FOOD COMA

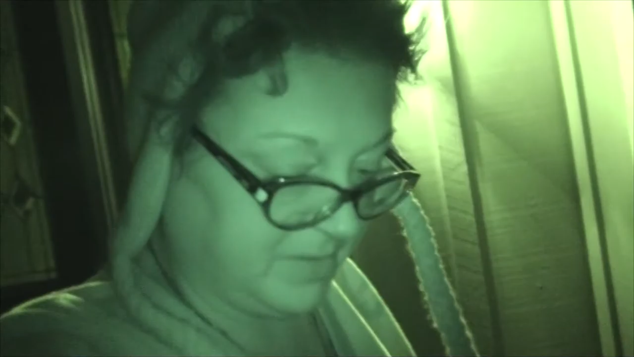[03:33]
It is night time out. It's a little chilly out here too. I am gonna run down to the mailbox. Well, not run. Cause I don't run. And check for mail. I'm in night vision again so you guys can see me even though there was some lights on there. Ooh.
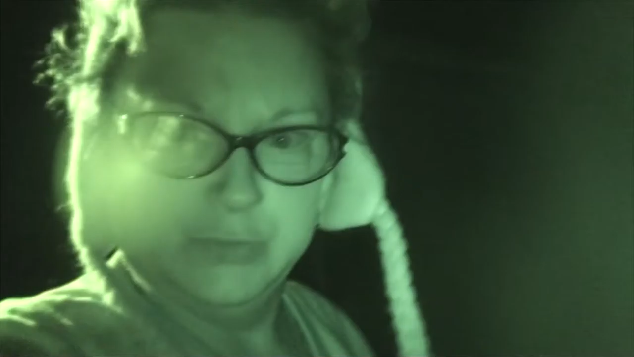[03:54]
Might be a little blinding to you guys. Sorry about that.
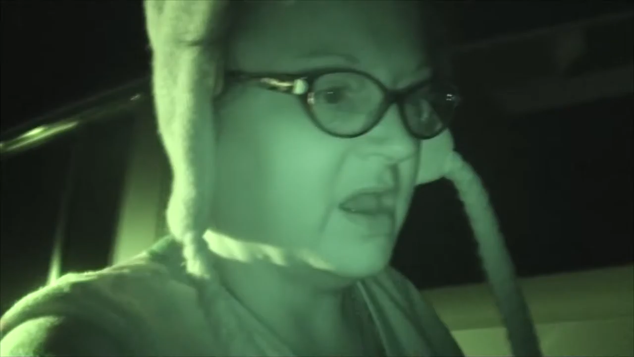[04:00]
I know Kevin checked the mail earlier. There was nothing there. But I'm gonna check it again right now. This is the kind of weather I like. Even though it's a little chilly out, I still like it. Ooh.
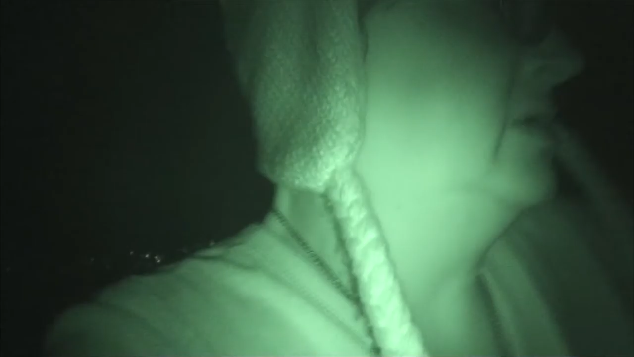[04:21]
Nothing in there. Nope. Nothing in there. So no mail today.
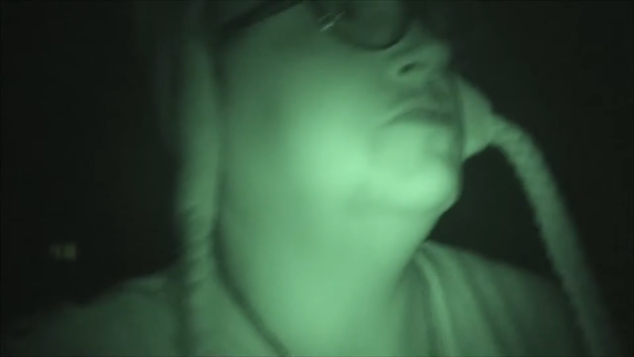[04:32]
No mail at all. I'm not gonna walk the path because now the lights kinda went out so it's a little darker.